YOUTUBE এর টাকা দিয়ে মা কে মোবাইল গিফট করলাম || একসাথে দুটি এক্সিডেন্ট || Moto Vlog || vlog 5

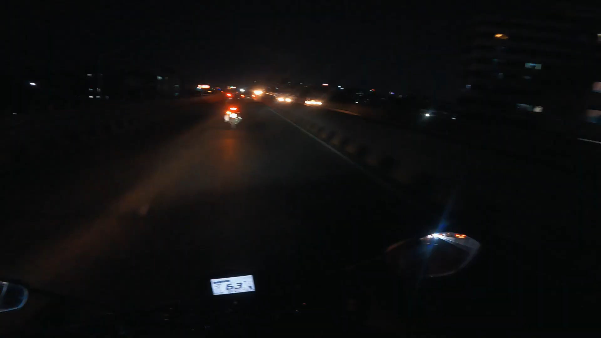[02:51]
কি ব্যাপার, ফ্লাইওভার উপর কোনো লাইটই জ্বলতেছে না, মেয়র মোহাম্মদ হানি ফ্লাইওভার পুরো অন্ধকারাচ্ছন্ন।